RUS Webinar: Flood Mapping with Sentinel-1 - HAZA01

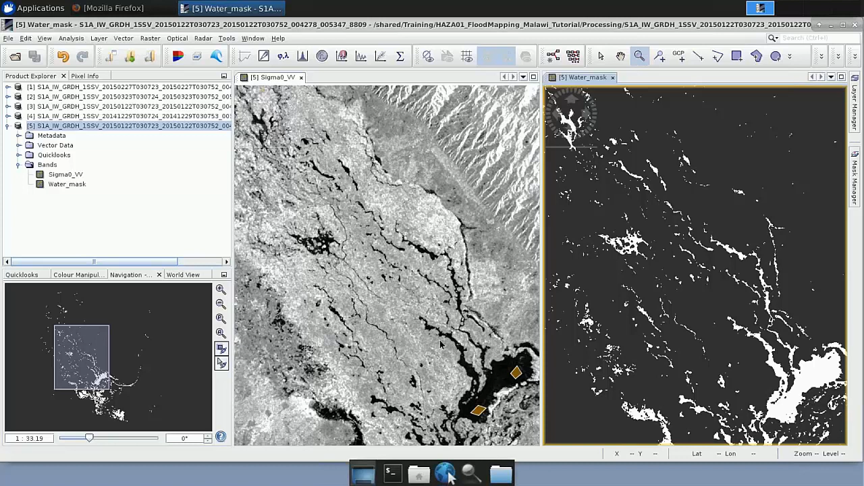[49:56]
Okay. So, let's move a little bit and let's remove the polygons also here. Again, Layer Manager and click vectors. Yeah.
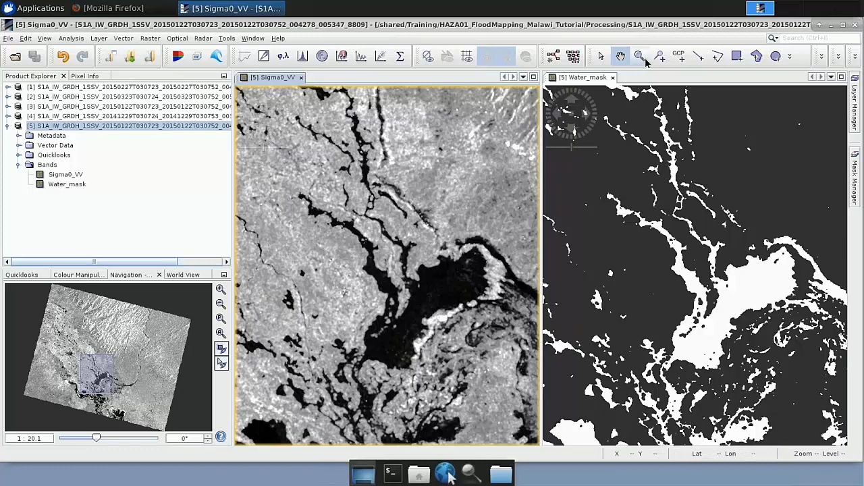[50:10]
Let's zoom a little bit more. Okay. So, as you can see, the white area here are the pixels classified as water and the gray or dark or black area is no data. So, you can see that it's quite precise.
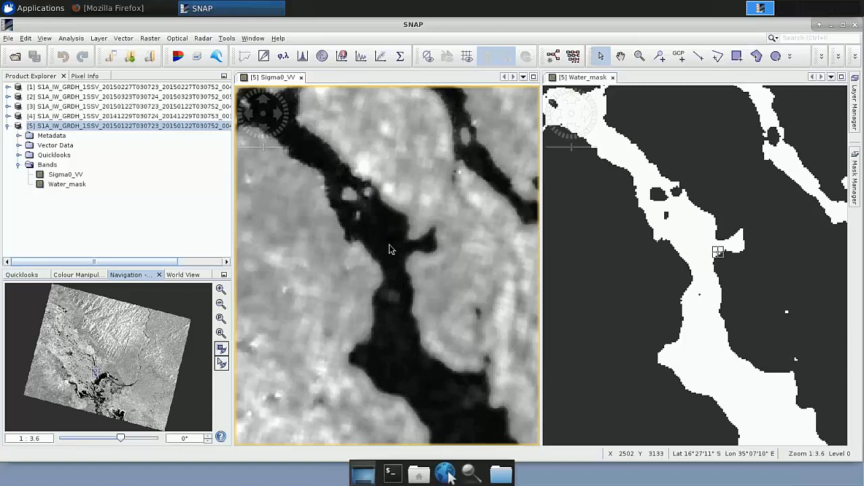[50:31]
We can see that, for example, even this area that is not black in the original image is not classified as water. We can also see here the same. So, of course, you can move around the image and check the quality of that in some areas.
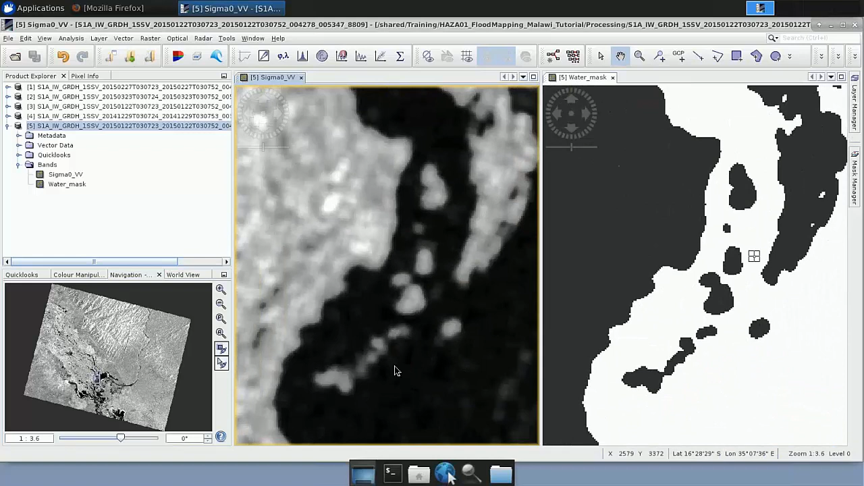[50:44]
But, okay, we can already have an idea of how accurate our thresholding or our binarization has been. Of course, the binarization is, let's say, trial and error process. You can improve it. You can change the threshold a little bit, increase it, decrease it. And, this will definitely affect the water mass that you are creating. So, that's something to play with. And, you can check that and how this influence, for example, the area, the total area that is classified as water.
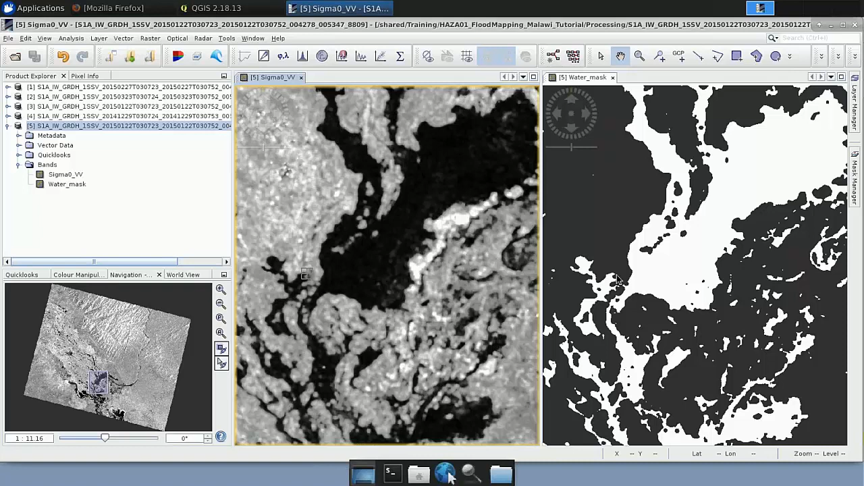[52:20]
you have to export it so that you can open it in QGIS. That's something that I forgot. So, once you are here, you have to export that result. And how to do that is very easy. We just select the water mask and we go to File, Export, and you can select a lot of different formats.
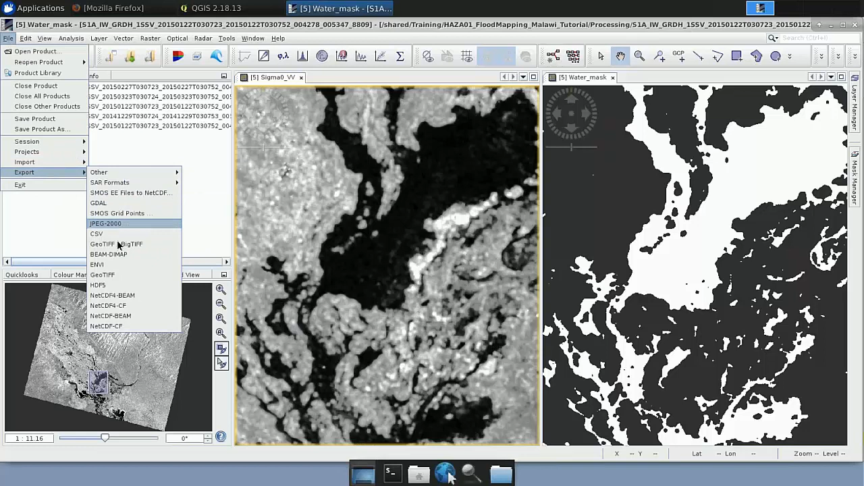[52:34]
For example, your diff. You can also, in the display, you can right click over the water mask and select Export View as Image.